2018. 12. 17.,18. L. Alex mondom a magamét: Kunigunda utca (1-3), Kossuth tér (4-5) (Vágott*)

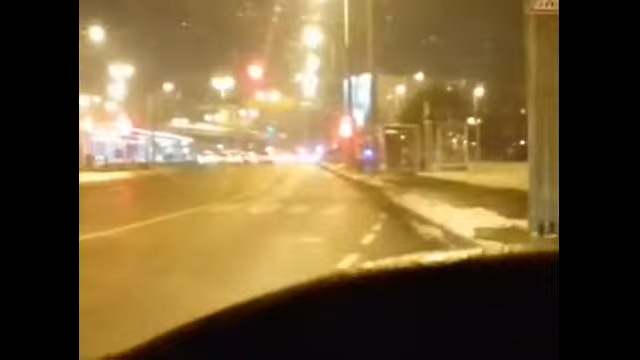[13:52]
Ha vicces akarnék lenni, azt mondanám, hogy a rendőrök velünk vannak, hiszen folyamatosan blokkolják a forgalmat, össze-vissza a városban a tüntetők előtt. Most éppen a Flórián térnél van a blokkolás. Várom, hogy merre mennek az emberek, sajnos nem töltődött még annyira föl a telefonom, hogy el tudjak indulni, mármint gyalog. Így most egyelőre autóval fogom kísérni a tömeget.